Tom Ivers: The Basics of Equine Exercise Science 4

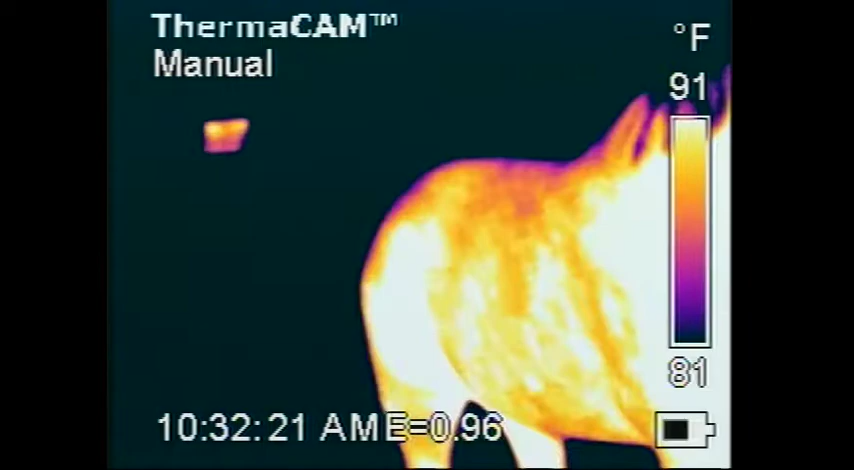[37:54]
On screen: scale top 91°F, scale bottom 81°F
but now we can see with the infrared camera. And this is a casual scanning tape,
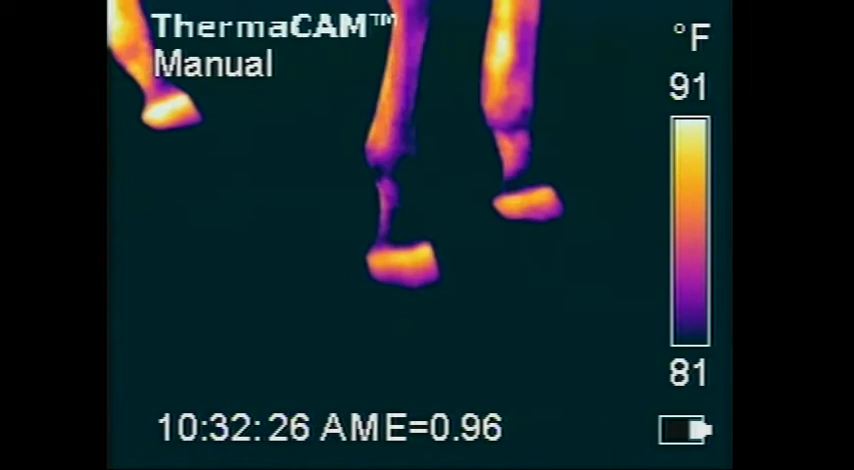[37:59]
On screen: scale top 91°F, scale bottom 81°F
just video recorded directly to video, so it's a little bit chaotic.
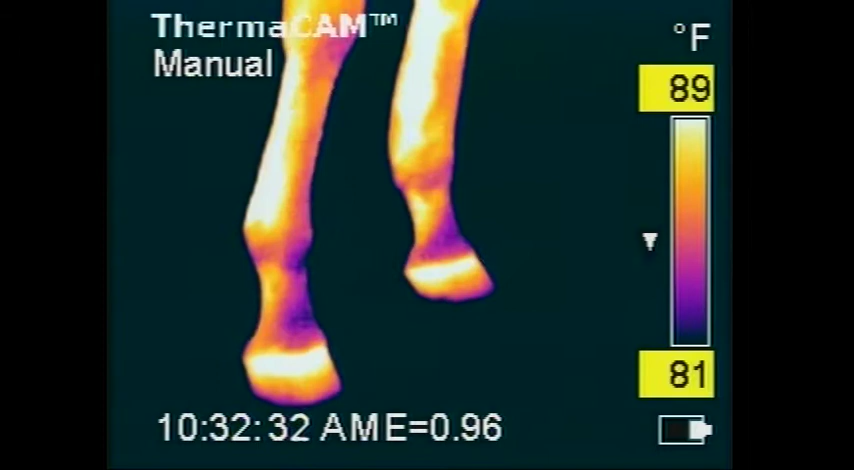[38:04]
On screen: scale top 89°F, scale bottom 81°F
But you can see right away, you can clearly see that this horse has got a left front tendon giving him a problem.
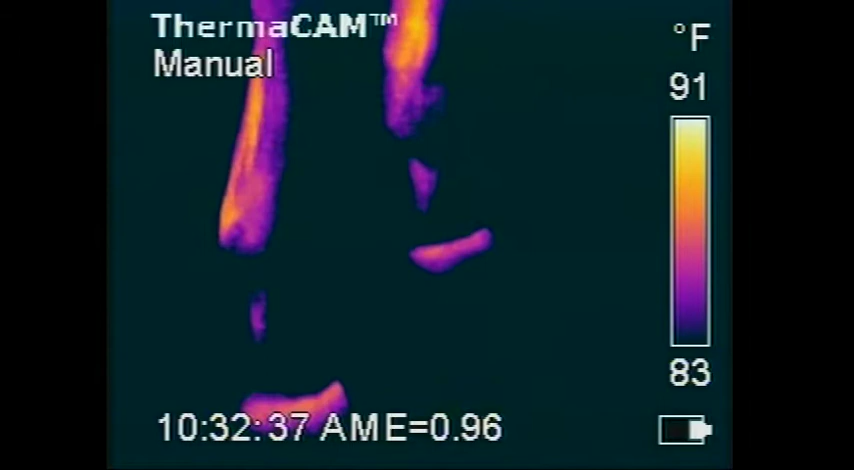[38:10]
On screen: scale top 91°F, scale bottom 83°F
And that's what this is for, is it sees hot spots from the knees on down and the hocks on down.
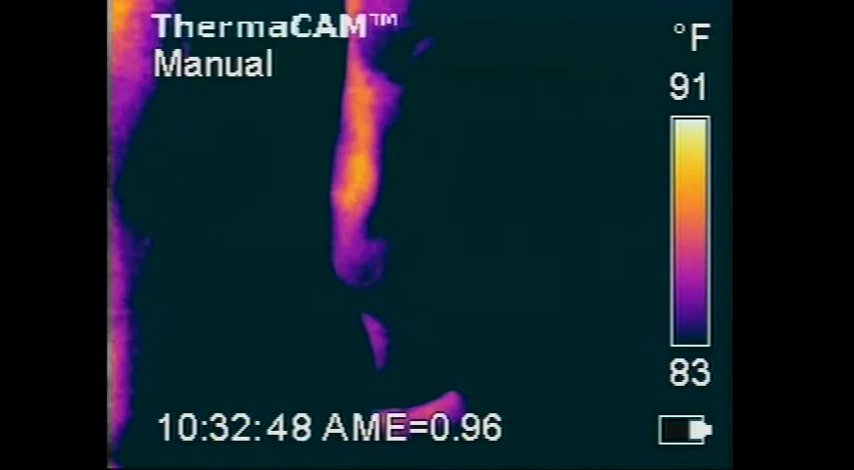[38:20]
On screen: scale top 91°F, scale bottom 83°F
All of the organs that have a problem are very close to the surface.
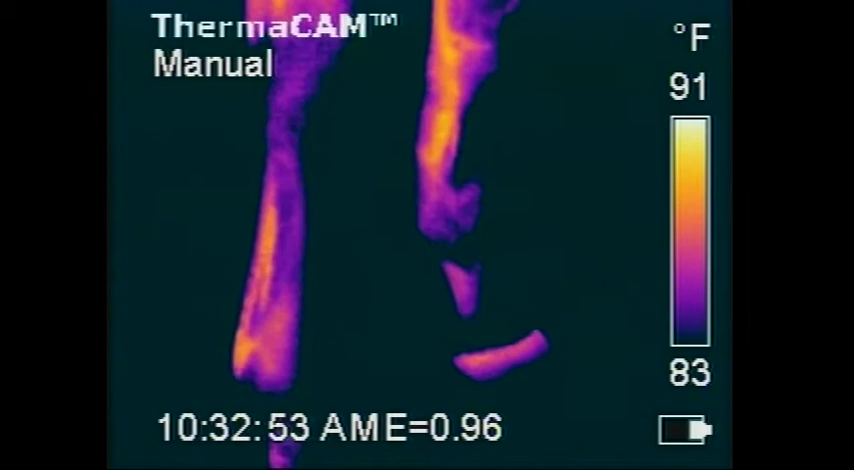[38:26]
On screen: scale top 91°F, scale bottom 83°F
So if there's a repair process going on and a lot of extra circulation in the area,
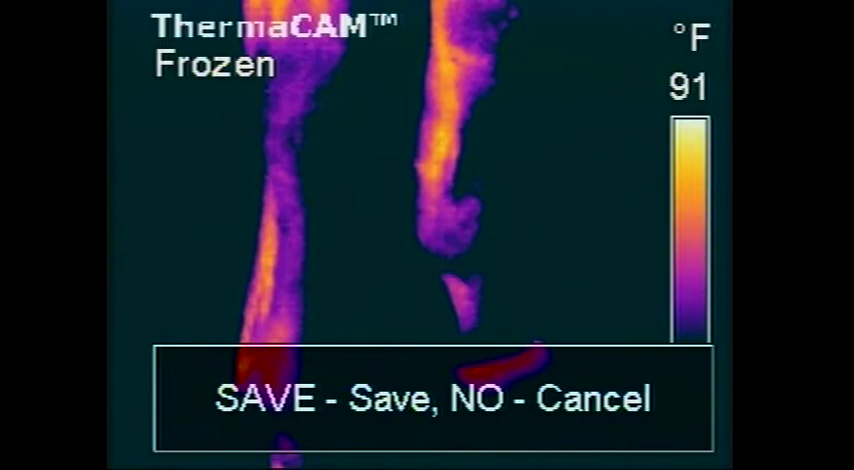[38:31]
then it'll show up on this camera as heat. And that's what we're seeing. This camera sees heat. Notice that the coronary bands of the feet are the hottest parts of the horse, or of the lower legs.
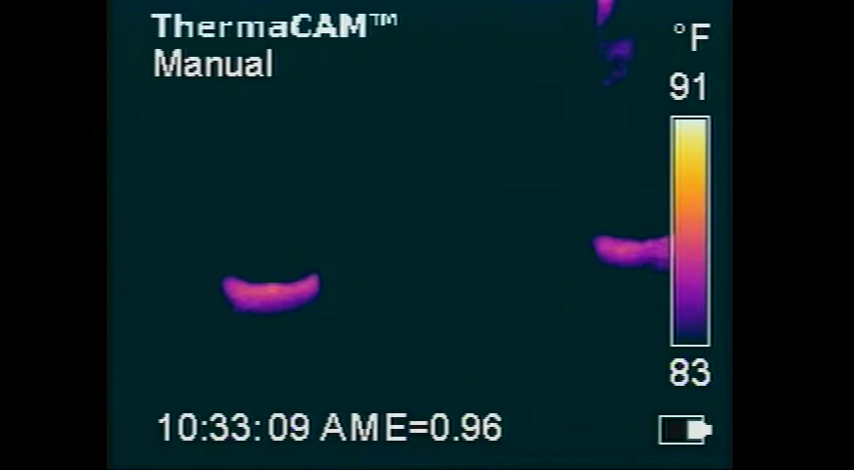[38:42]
On screen: scale top 91°F, scale bottom 83°F
You get up higher and you'll see a bow there. That shouldn't be there. It shouldn't be as hot as the coronary bands. And so this is a very
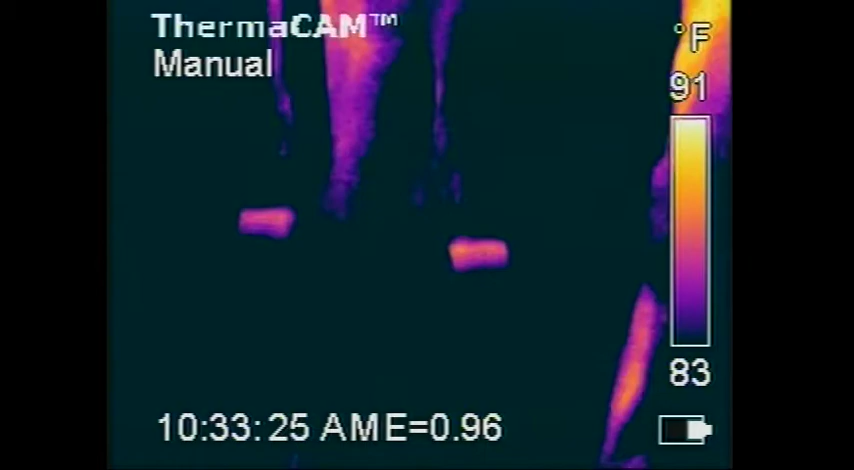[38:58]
On screen: scale top 91°F, scale bottom 83°F
useful device when you're training horses. There's the hocks. A lot of racehorses have low joint hocks, no matter what else they've got. This horse does not. So he's in good shape that way.
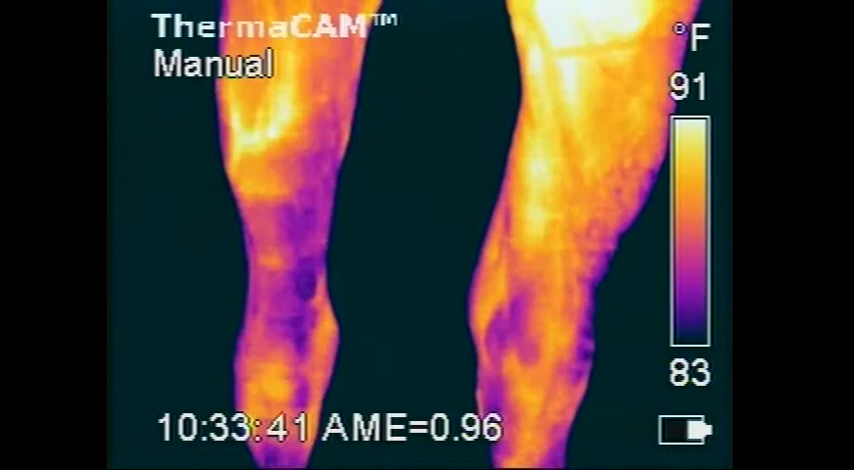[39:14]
On screen: scale top 91°F, scale bottom 83°F
In terms of training and the use of this device, you know, from day to day, you can see
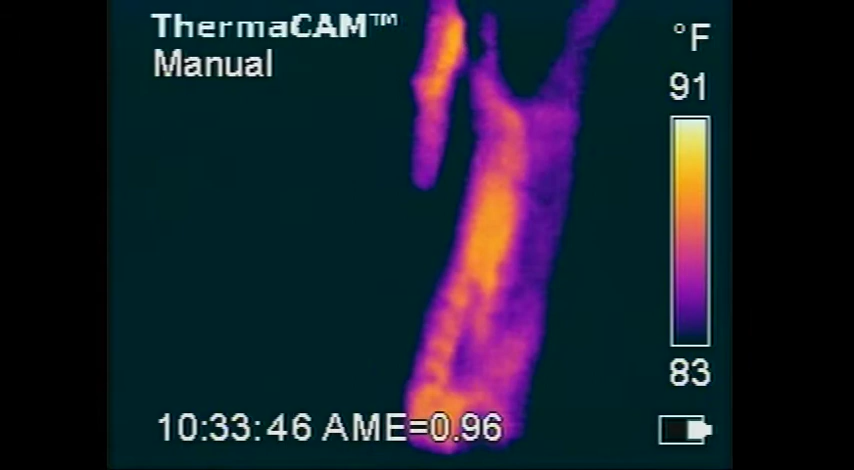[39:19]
On screen: scale top 91°F, scale bottom 83°F
what you've injured, what you haven't injured, injuries coming on or injuries going away. If you already knew that the injury was there, then you can watch it go away.
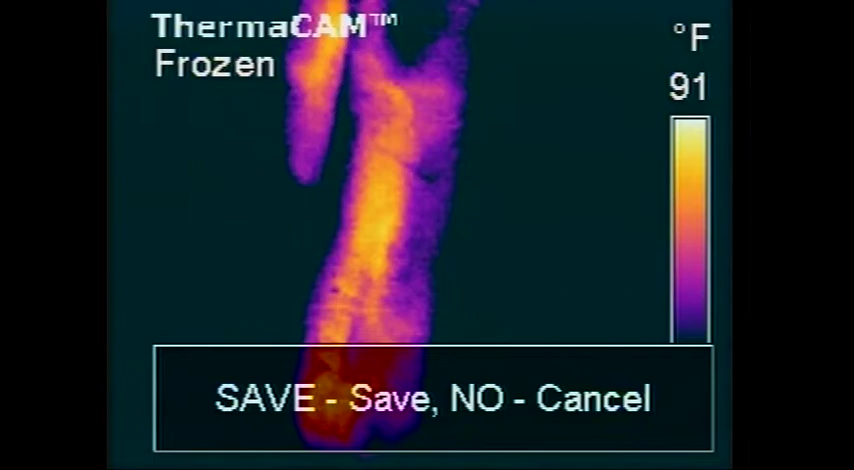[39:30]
It'll see everything from joint injuries to tendons, ligaments, suspensory.
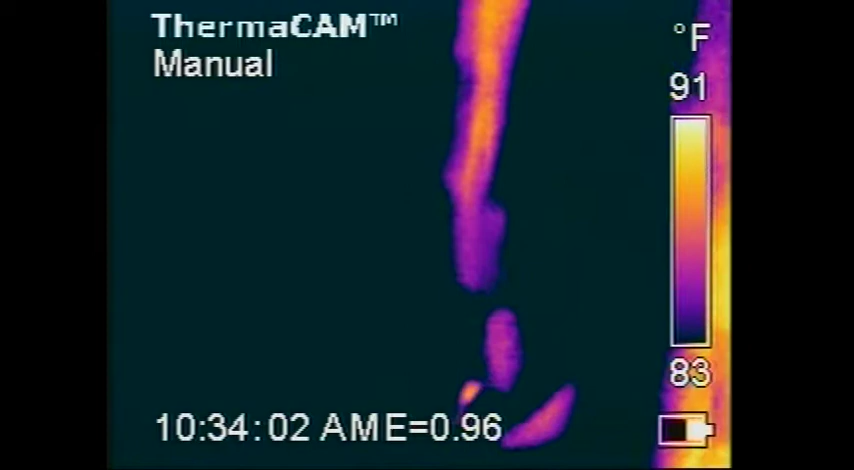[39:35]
On screen: scale top 91°F, scale bottom 83°F
Foot problems, it'll see feet problems all the way around.
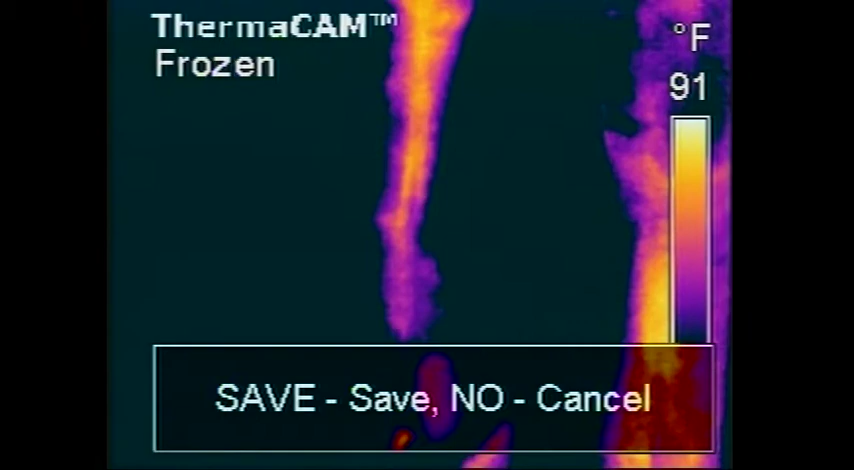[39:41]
And so it's a real good tool for predicting that you're going to have a lame horse if you keep on doing what you're doing.
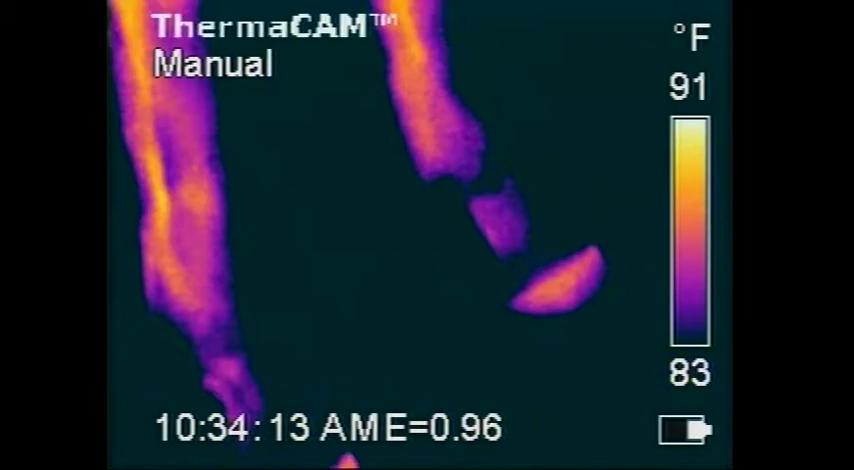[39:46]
On screen: scale top 91°F, scale bottom 83°F
And sometimes what you're doing is shoeing wrong.
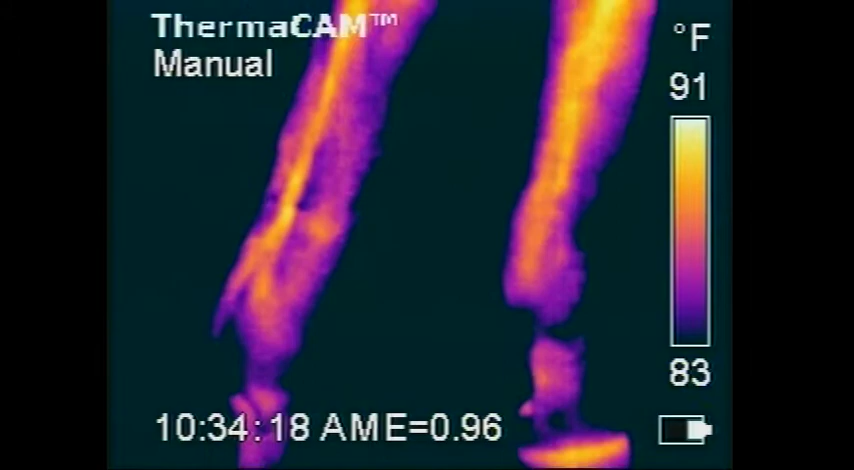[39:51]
Sometimes what you're doing is exercising too fast, too soon. There's a lot of things you can be doing wrong, but you better quit it if you start seeing tendons like this. This is a pair of tendons, suspensory going on.
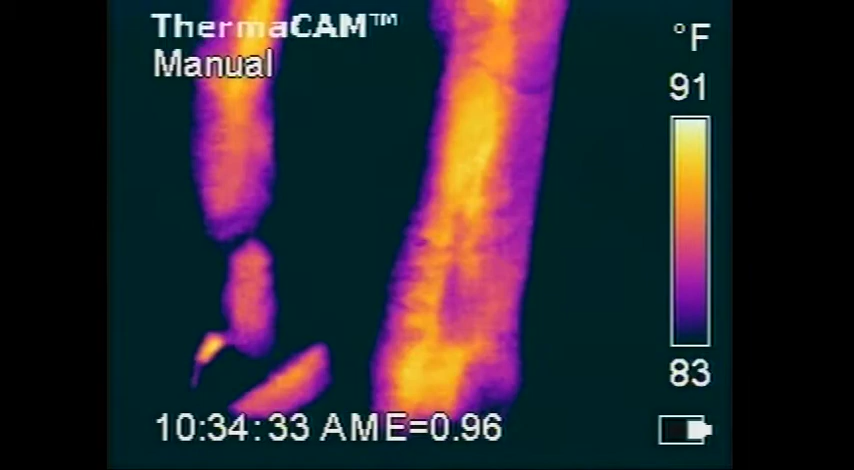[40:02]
So this horse is feeling the effects of either bad training or bad shoeing or whatever is causing it.
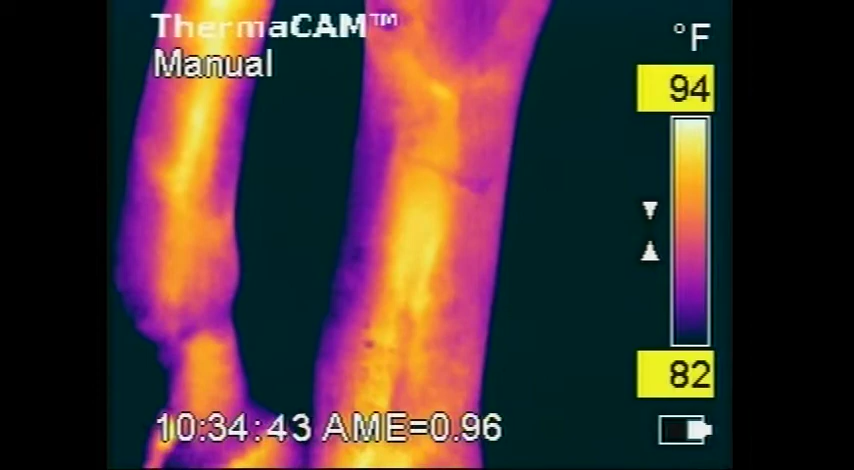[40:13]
We better eliminate the cause right now, or we're going to get into very big trouble.
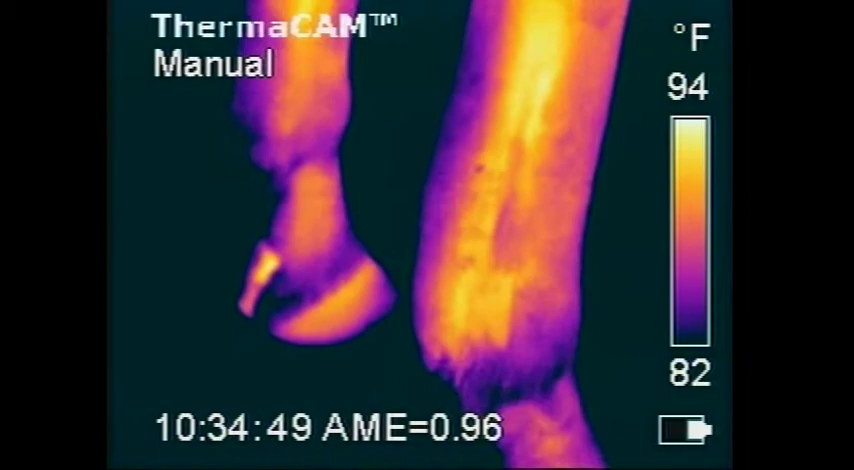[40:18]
This is also good if you're you're bidding on a horse at a sale and you want to know whether he's got clean legs or not. This thing will see from 20, 25 feet away.
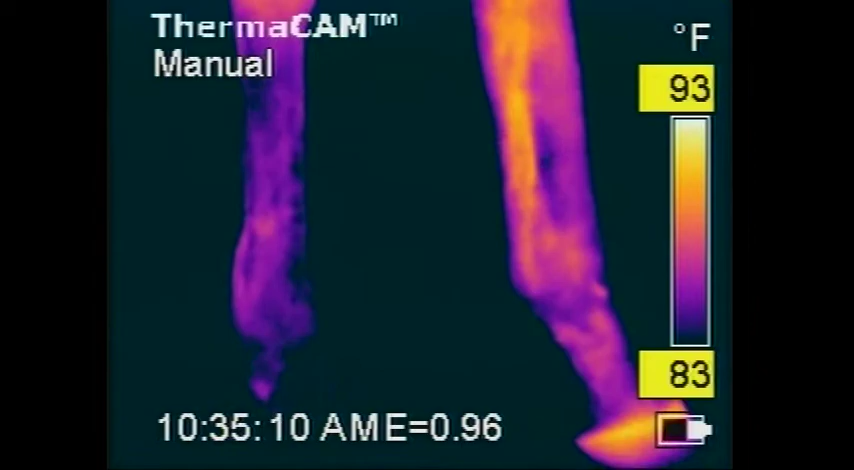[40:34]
We're about 5 feet away here, and you can actually buy telephoto lenses for them if you get real serious.
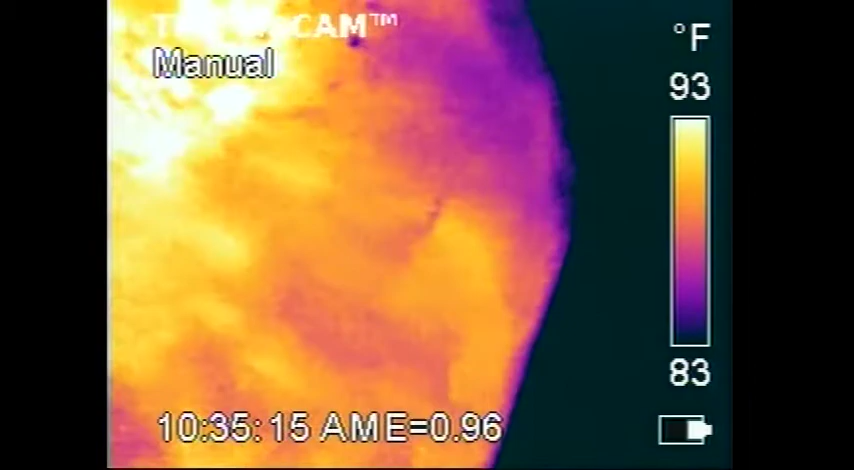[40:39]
You can buy telephoto lenses for these cameras. They're not cheap.
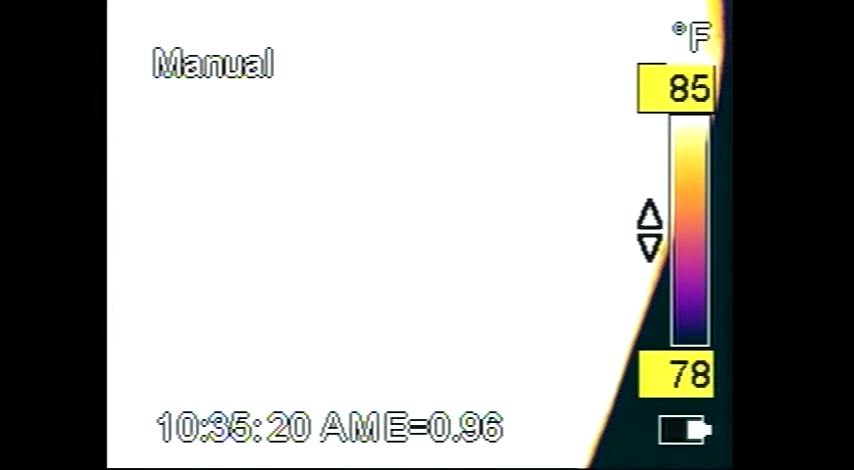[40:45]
The one I'm using right here is a Fleur E-Systems camera that sells for